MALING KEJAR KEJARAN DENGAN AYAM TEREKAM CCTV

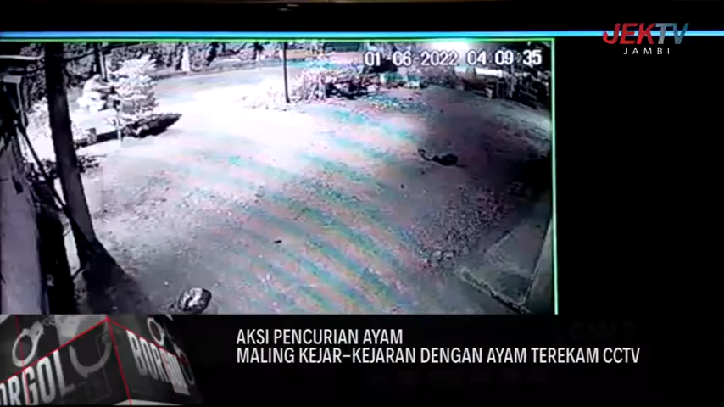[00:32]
Beginilah aksi sekelompok remaja yang terekam kamera CCTV saat akan mencuri ayam milik Warji, warga RT 13 Kelurahan Pematang Sulur, Kecamatan Telanepura. Tampak empat pelaku yang turun dari motor beraksi saat waktu subuh, yang kemudian mengepung beberapa ekor ayam kampung milik Warji. Pelaku tampak berupaya keras untuk menangkap ayam tersebut yang telah berlarian karena aksi pelaku. Meski telah mengepung, namun aksi pelaku berujung sia-sia.